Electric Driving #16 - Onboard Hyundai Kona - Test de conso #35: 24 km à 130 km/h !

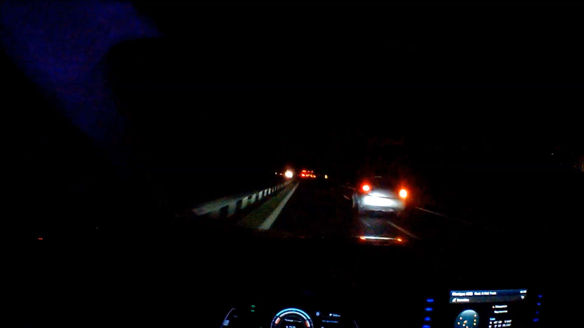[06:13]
Voilà. Oh non, il y a un camion qui double un autre camion. Mais ils peuvent pas s'en empêcher, bordel. C'est pas possible, hein. Ah, il y en double deux. Non.